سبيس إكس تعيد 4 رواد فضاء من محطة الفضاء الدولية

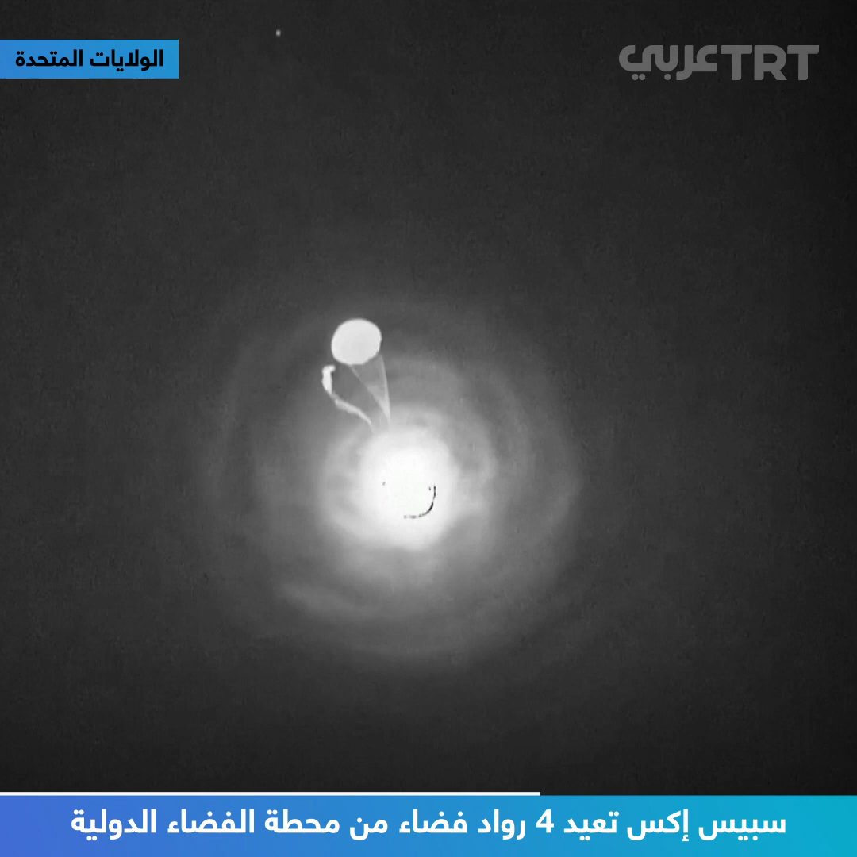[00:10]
Great image of those drogues deploying. All right, looks like we have two healthy drogues there.
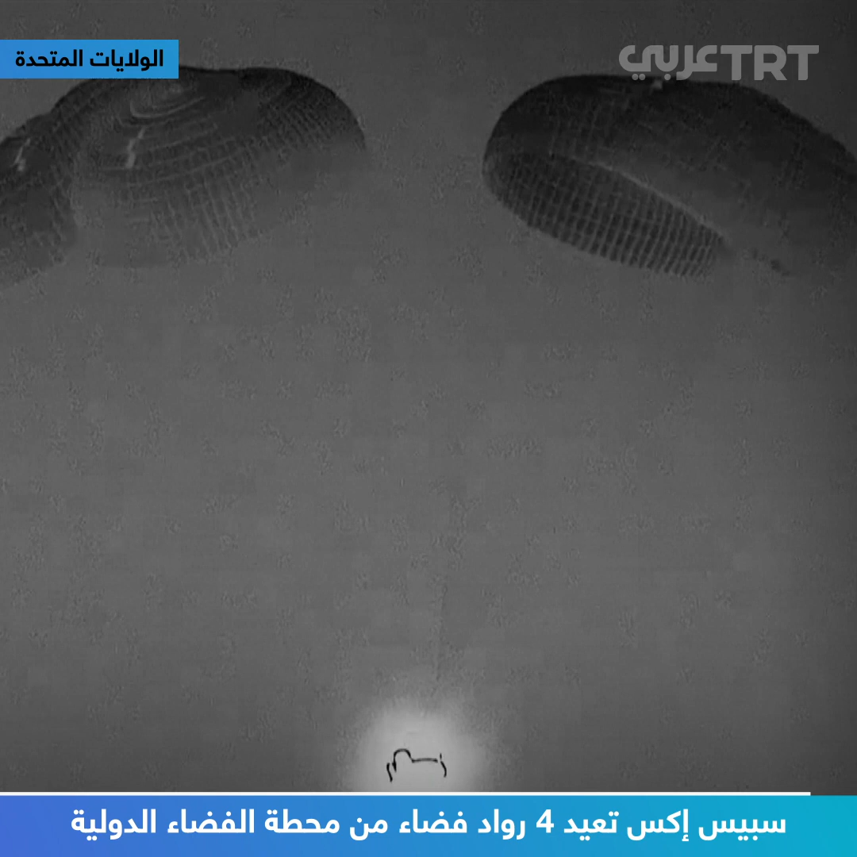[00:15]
Once again.
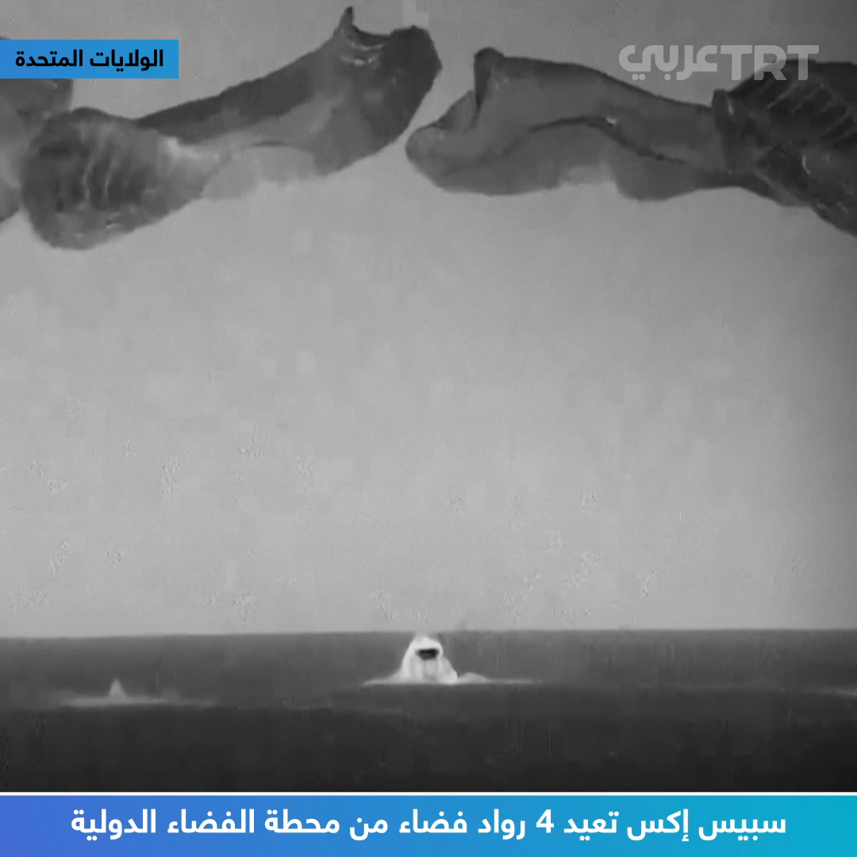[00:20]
All right, as you can see there on your screen.
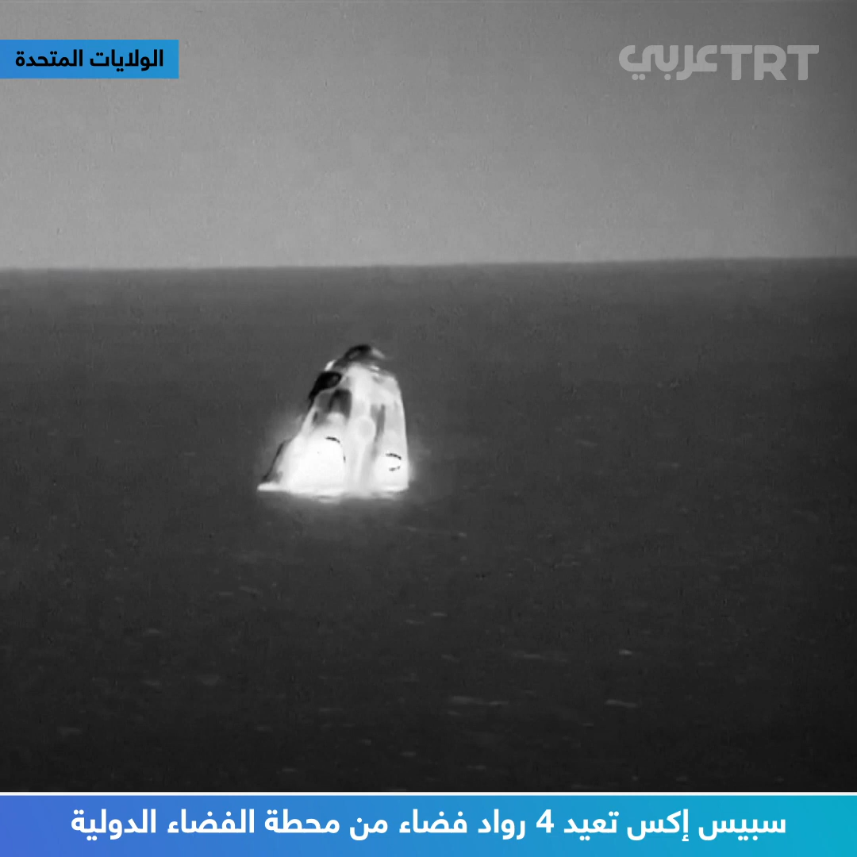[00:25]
Dragon autonomously undocked from the space station. And a good look there at those fastboats.
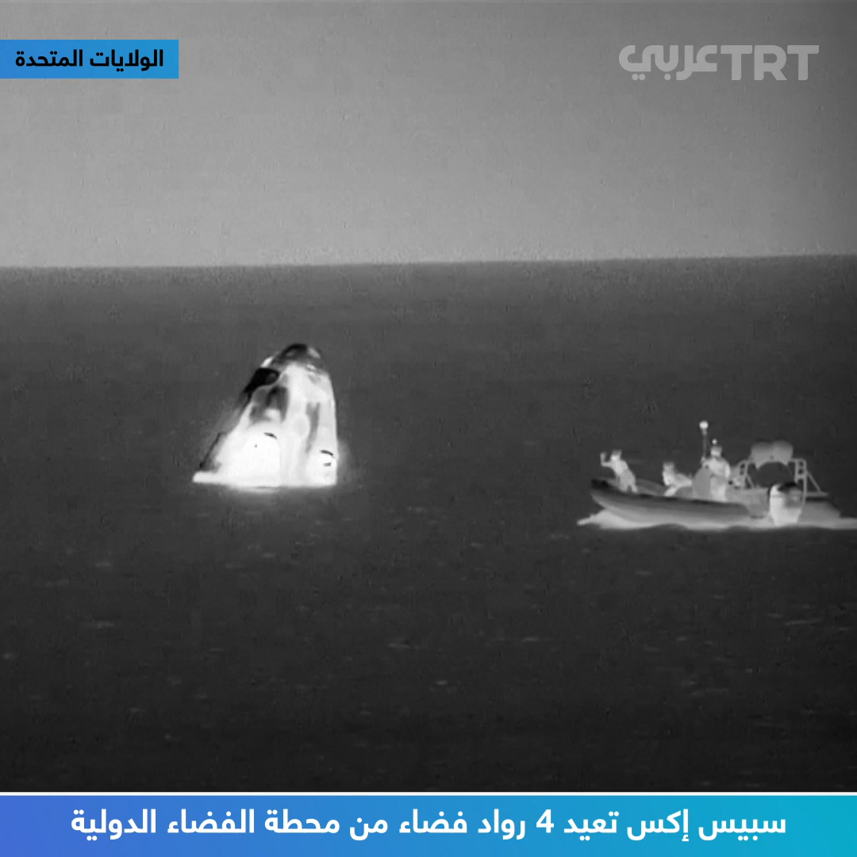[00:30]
Dragon SpaceX, request permission to come on board via display camera view only.